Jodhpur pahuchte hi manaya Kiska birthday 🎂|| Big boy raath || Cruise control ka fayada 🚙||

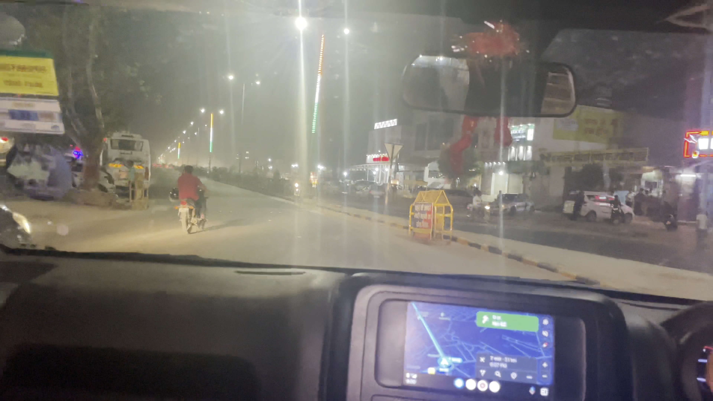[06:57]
मिल तो जाएगा ही वैसे, लेकिन थोड़ी तलाशी तो करनी ही पड़ेगी रूम सा यहाँ रुकते।
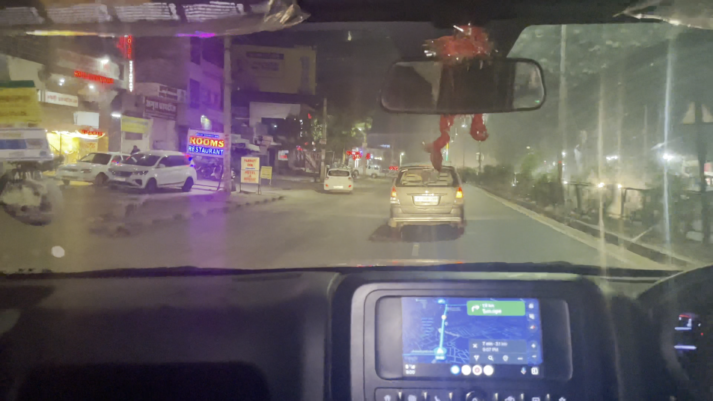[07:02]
चलो भाई रूम देखते हैं फिर हमारा इस होटल में।